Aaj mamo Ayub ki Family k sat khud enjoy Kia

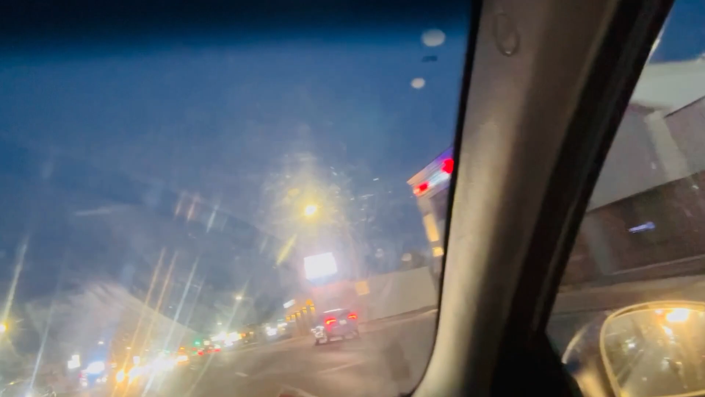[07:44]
सुकून के साथ बंदा ड्राइव करता है, एक दूसरे के बीच में कोई नहीं घुस जाता है। ये देखें येलो लाइनें लगी हुई हैं, दिखाता हूँ एक मिनट।